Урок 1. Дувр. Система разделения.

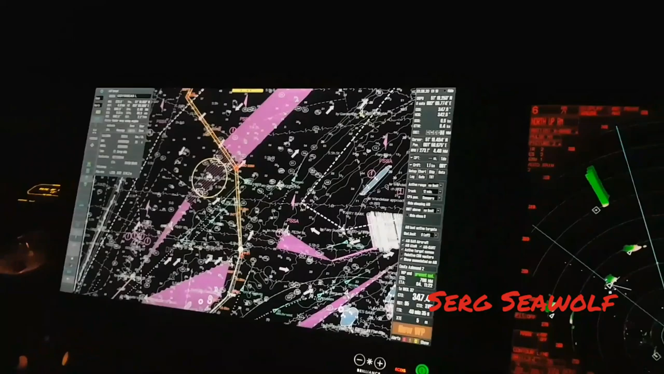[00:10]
движется сюда прокладывал курсы не я поэтому ничего с этим поделать не могу к сожалению
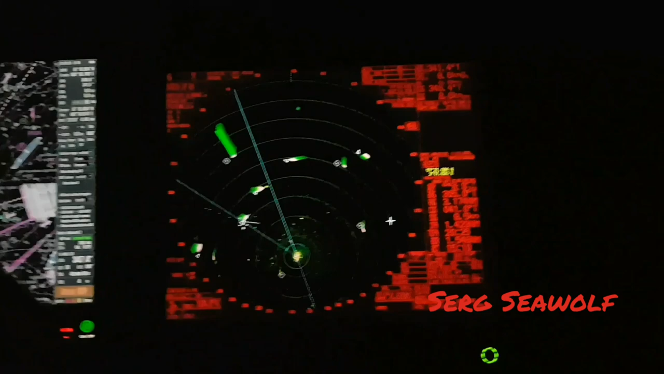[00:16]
иду я сейчас на Relative Emotion конечно
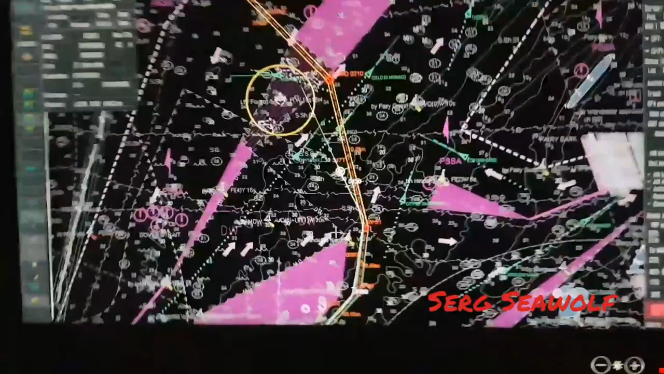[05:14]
Поэтому я решил поворачивать заранее. Чтобы никого не пугать. Этого вызова предупредил.
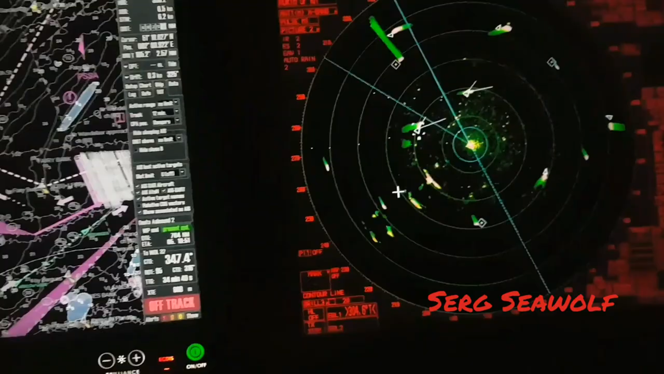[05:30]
У вас все это можно продумать и решить, как лучше сделать.
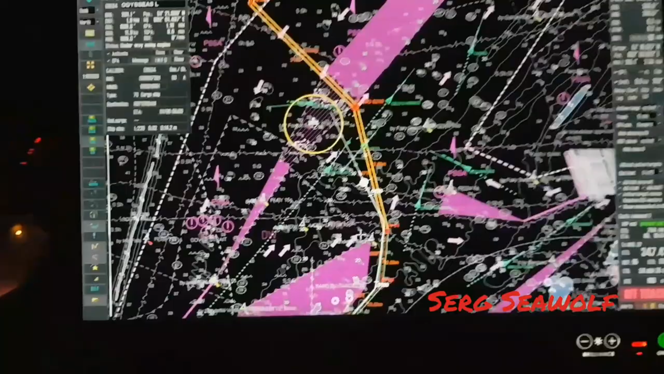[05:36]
Если плана не будет в голове, соответственно, в нужный момент будет задача плохо решаться. Вот. Ну и пересекаем сейчас полосу. Ну, ближе уже, конечно, к перпендикуляру, да?
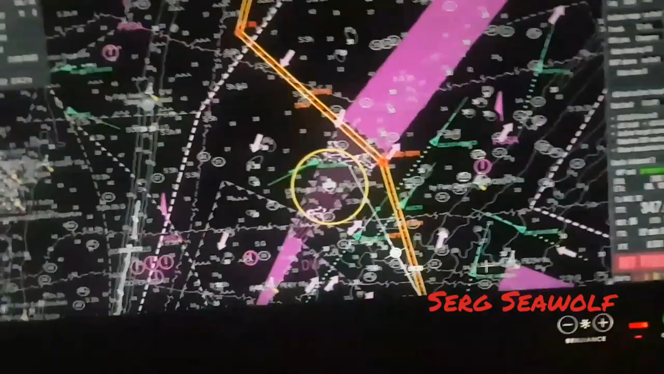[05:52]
К тому судну, которое движется. Вот. Конечно, здесь еще могли бы добавиться рыбацкие суда, которые тебя бы заставили куда-то маневрировать вправо или влево, да?
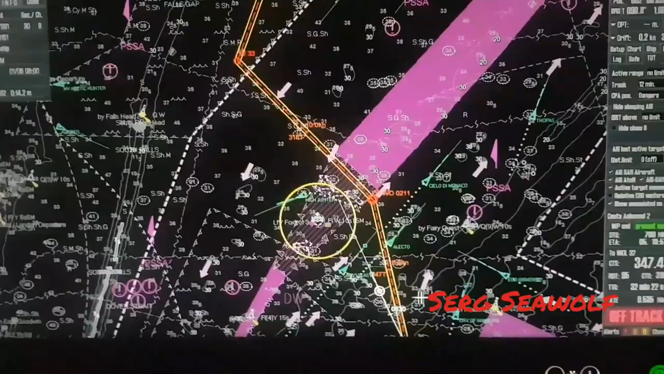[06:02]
Это тоже надо учитывать. Не только о больших судах думать. Ну и о маленьких тоже, особенно рыбаках. Они могут маневрировать, начать в ненужный момент. Соответственно, вы будете уходить, маневрировать, сближаться с большим судном.
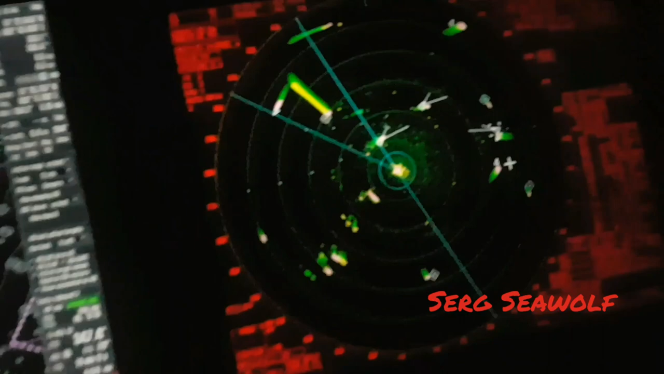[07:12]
Ну вот, на радаре видим, да? Он у меня уже проходит где-то примерно 3 градуса справа.
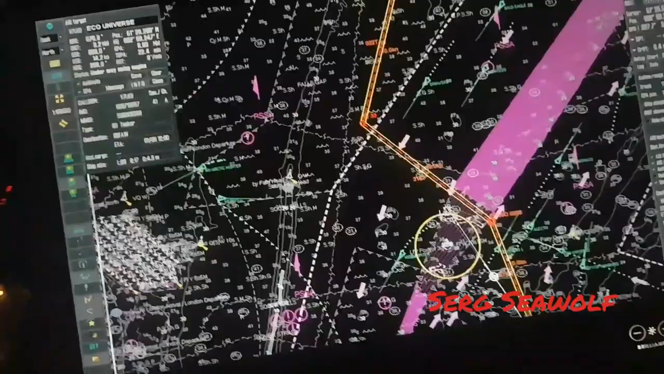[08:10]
Он только 6 кабеля. Мы увидим.
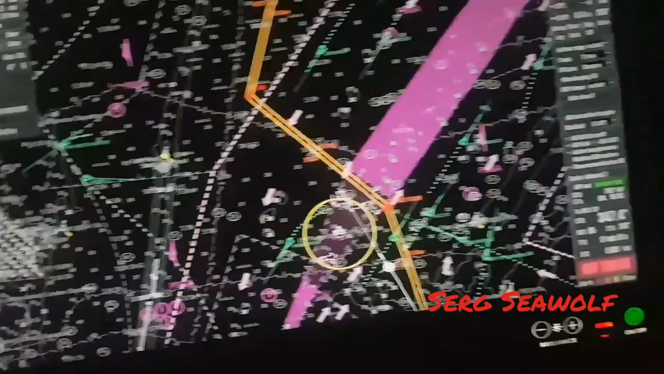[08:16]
В общем он нас обгоняет как бы...
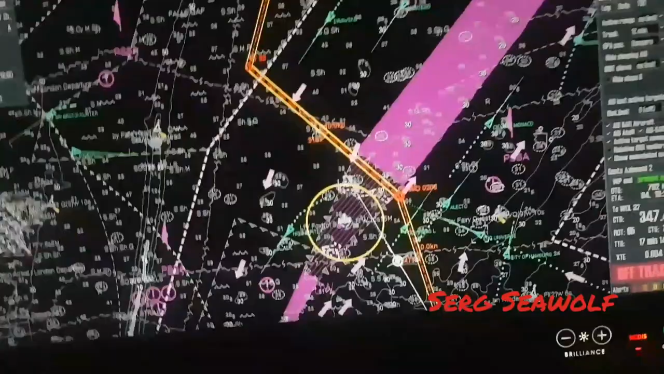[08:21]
И я не знаю куда он пойдет. В Дестонейшн мне его не ясен. Скорей всего он налево. Да, да, да. А это Эко-Юниверс. Мотовесел Эко-Юниверс. Да, я пригласил вам.
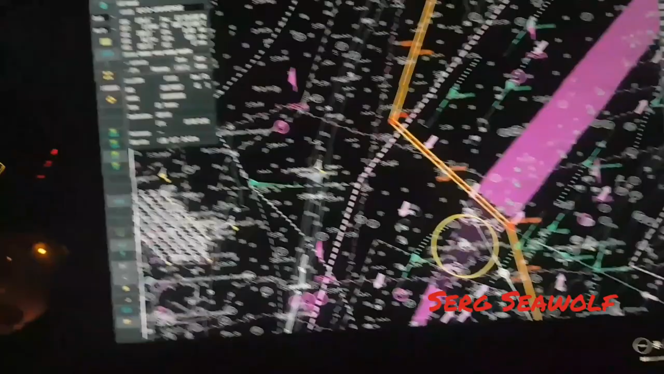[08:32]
06. 06.
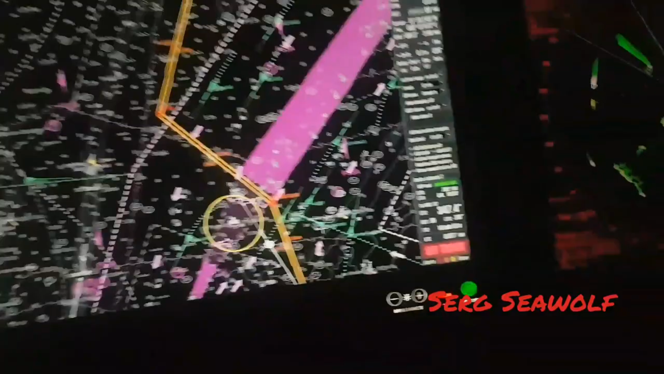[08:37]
Да, Эко-Юниверс. Да, Эко-Юниверс. Мотовесел Эко-Юниверс. Мотовесел Эко-Юниверс. Я вижу, что вы учитываете. Но я буду продолжать курс. Таким образом, я буду скрыть сочетание схема, потому что с моего стороны Веселы, и я должен скрыть сочетание схема Окей, господин, я собираю тебя, и после Я буду сочетать мою карту,
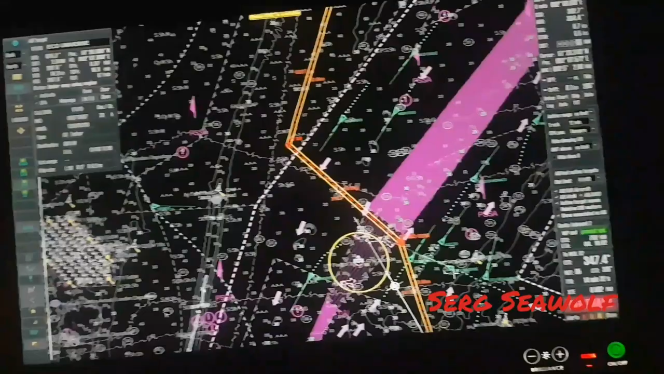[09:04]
потому что Моя destination Только юки Да, я понимаю, но Вы видите, как вы будете Потому что у вас есть сочетание схема, да?